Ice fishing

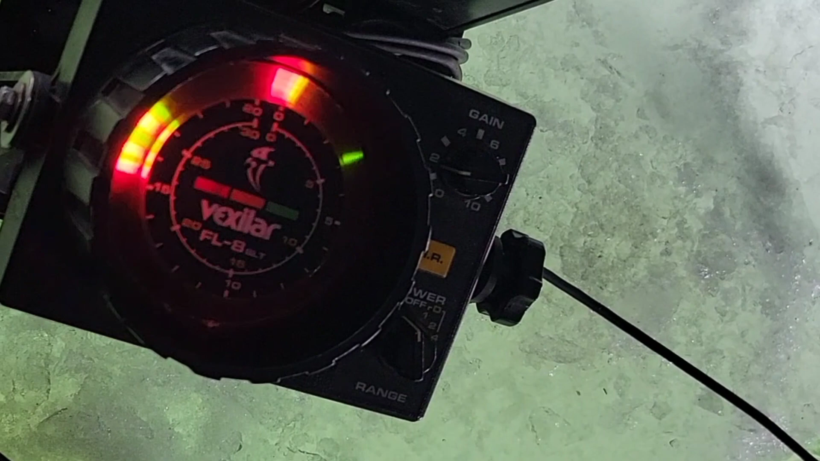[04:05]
There he comes. He coming fast. That's a bunch of them. Somebody's going to hit that.
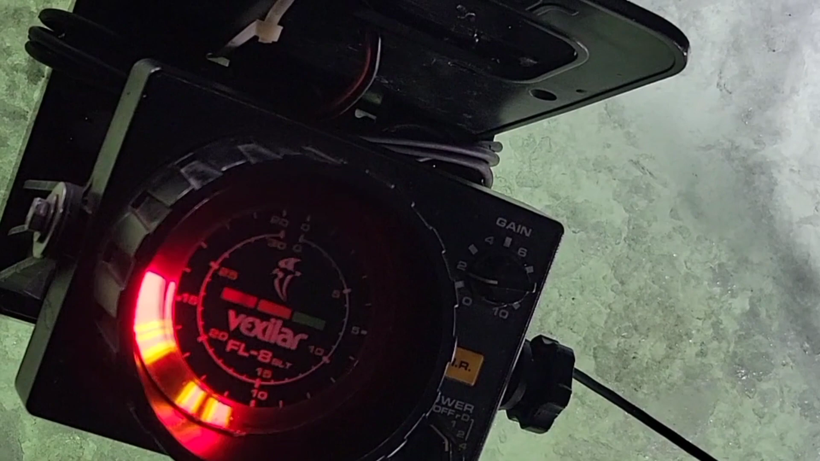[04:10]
Nothing yet, guys. No, he was holding on to the tail. I got a little light pull.
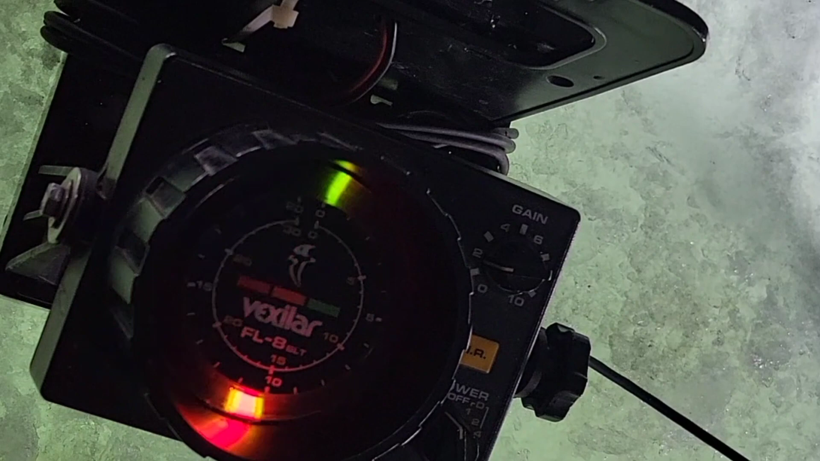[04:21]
No. I got a little light pull, man, but it came all the way up to it and stopped. I hate it when they do that.
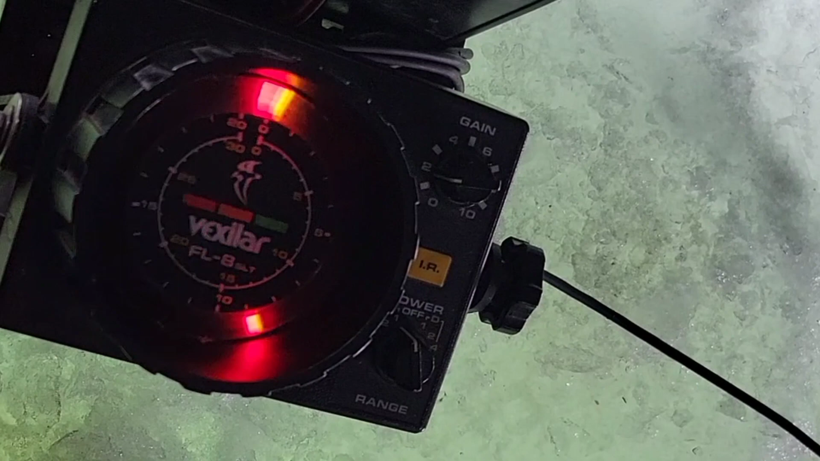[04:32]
Here he come again. You see he coming again.
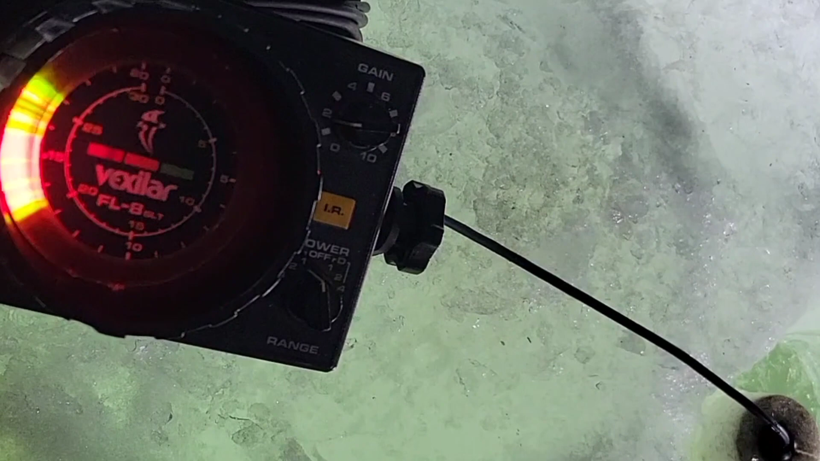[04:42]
You see him coming on it? You can't, it's acting up, ain't it?
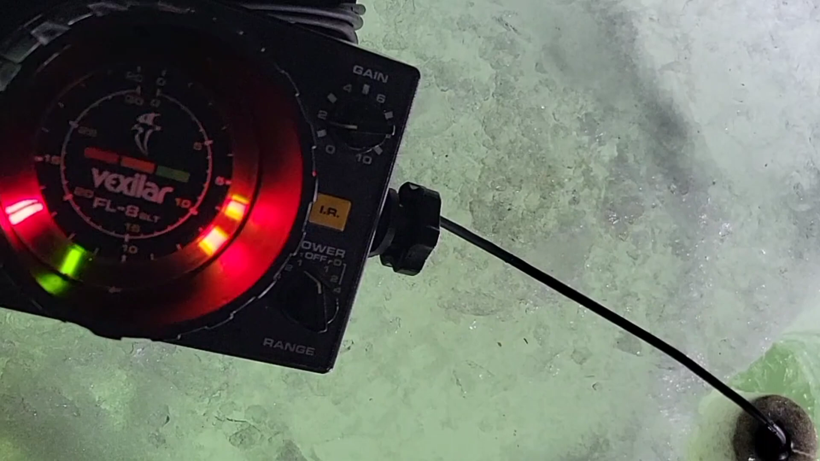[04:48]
Yeah, a little bit, I think. A little bit. He's right there at it, guys. I mean, he went back.
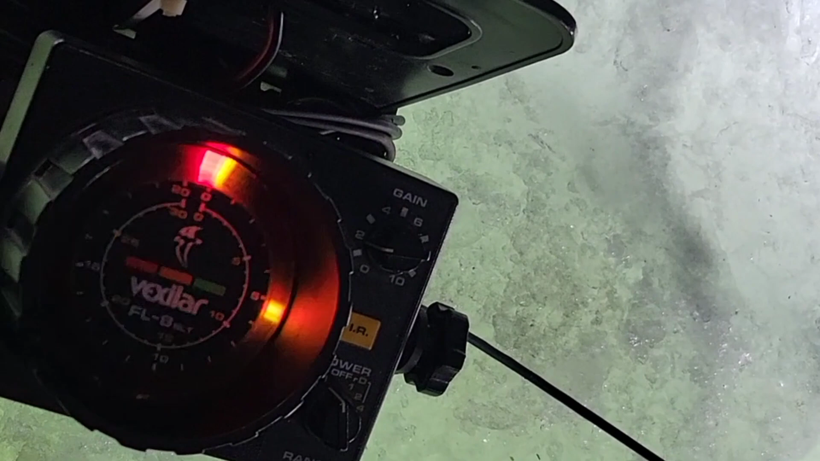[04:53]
See him going back? Uh-huh. Man, he went back faster than he came up. That's right.
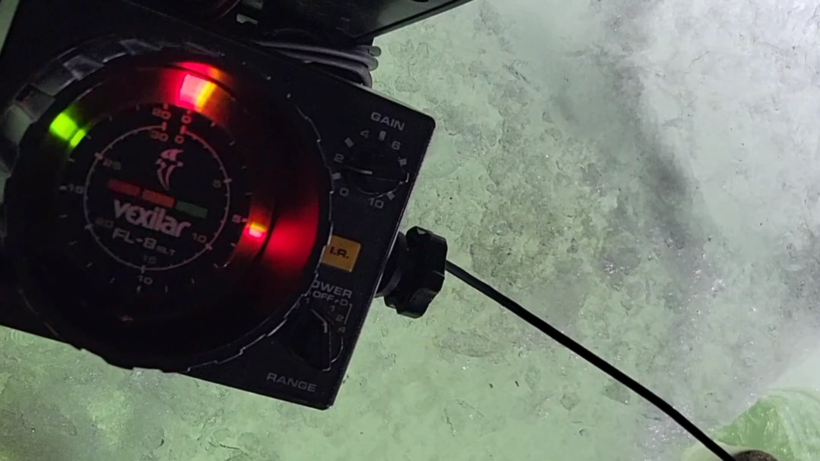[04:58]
I see another one way down. I'm going to go back down to him.
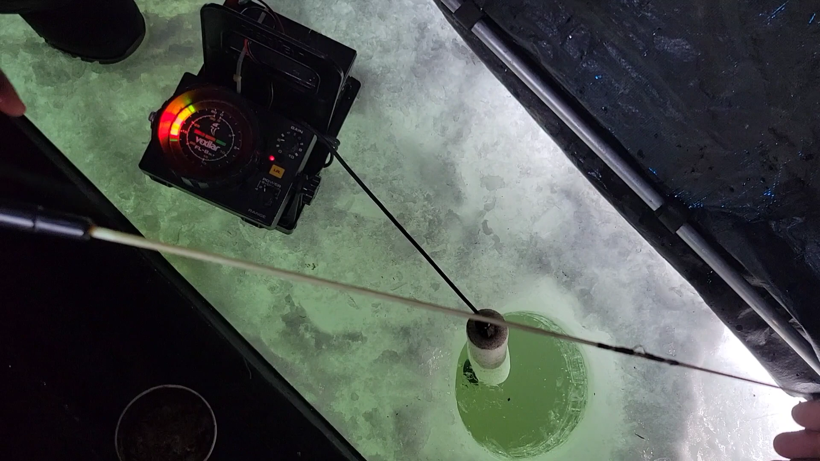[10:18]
He gone. He gone? Yep. Put your thumb on it. He came back. Put your thumb on it right there.
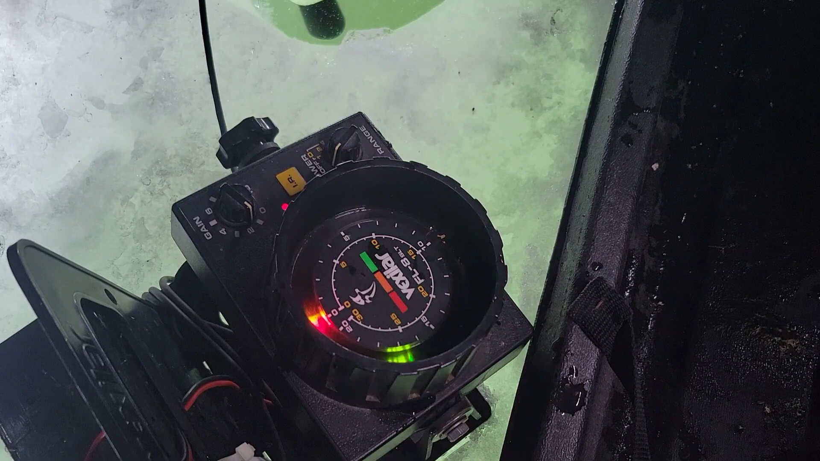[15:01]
He stopped again. That's a good one, boy. He changed his mind. That was a good one if he had hit. He gone. Oh, wait.
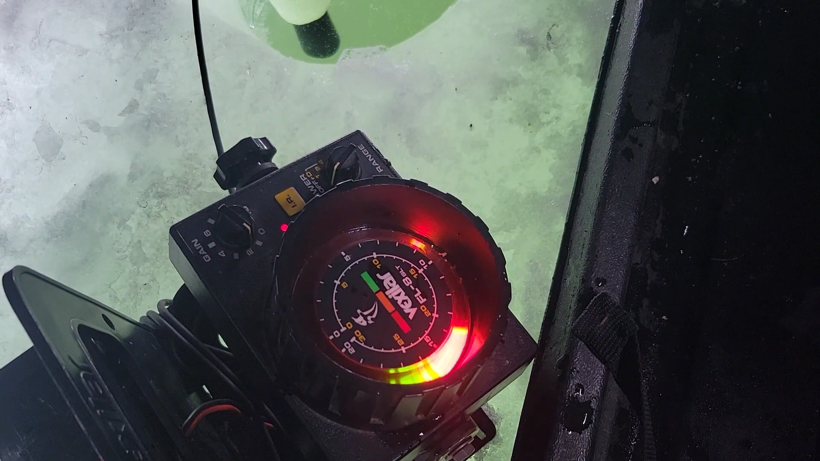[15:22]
I seen the flash. There you go. Right there. I'm a dead stick. I ain't going to move it at all. See what happens. He's on top of it, isn't he? He's right on it, man.
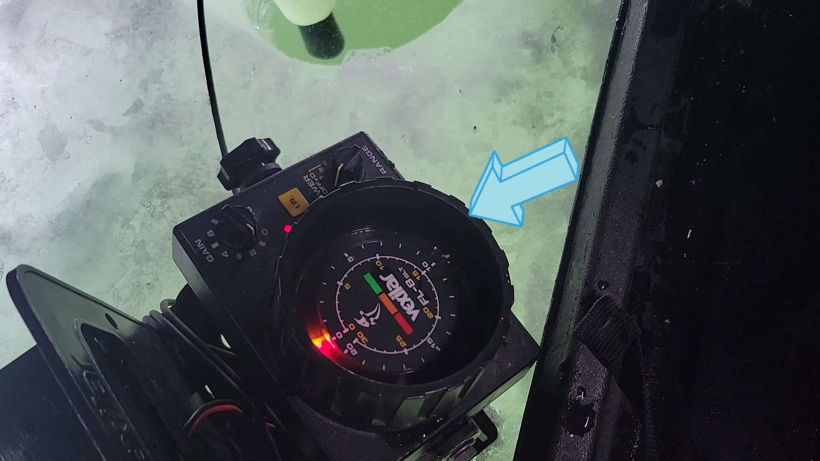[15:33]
See, he's going back already. So I'm going to shake it. He gone. He gone. He said no thanks. Yeah. He said no thank you. That was a good one, guys.
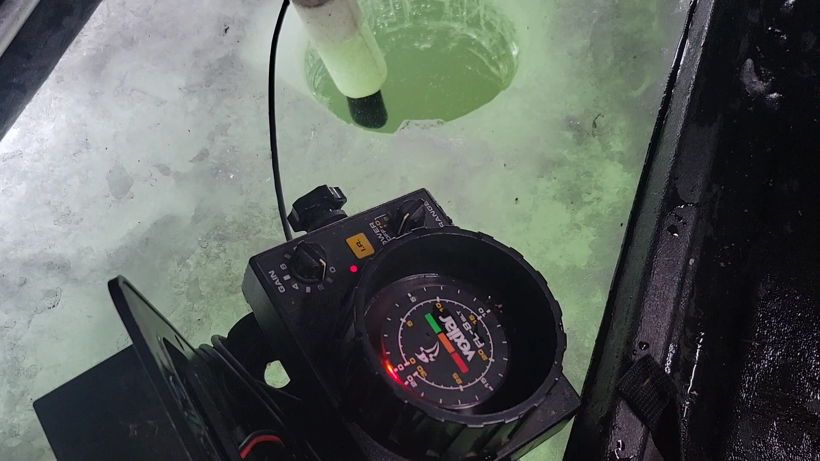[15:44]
It might have been another bass. All right. Hit, hit. He bit it. There you go. Right, right, right, right. God, don't be afraid. Oh, Lord.